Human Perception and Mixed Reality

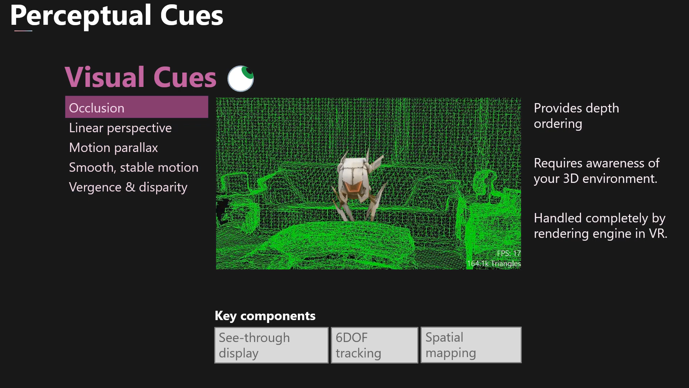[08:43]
But note this discussion is specific to MR devices like the HoloLens that embed digital content in your real surroundings. In VR, all of the content is digital, so you can simply rely on the rendering engine to properly handle occlusions. Linear perspective is another monocular cue that refers to how objects appear smaller, or at least they project to smaller regions on your eye or on a camera sensor as they get farther away.